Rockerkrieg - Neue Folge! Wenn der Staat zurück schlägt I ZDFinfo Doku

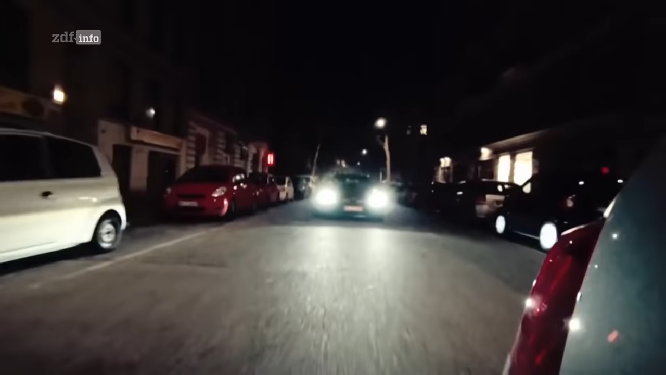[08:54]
Gegen 23.50 Uhr verlässt das Opfer ein Restaurant und fährt los. Eine Kamera in einem Geschäft zeichnet auf, wie der Bentley von einem Mercedes verfolgt wird. An einer Ampel setzt Lisa S. ihr Fahrzeug neben den Wagen des Angels.